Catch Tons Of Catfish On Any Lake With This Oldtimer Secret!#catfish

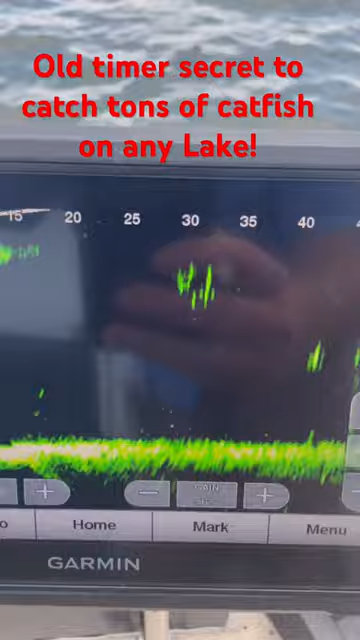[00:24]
that live scope you see it going down i see it right there folks all right going down to the bottom we already got some set in there look them old catfish is all around that stuff y'all whoo they love it y'all takes just a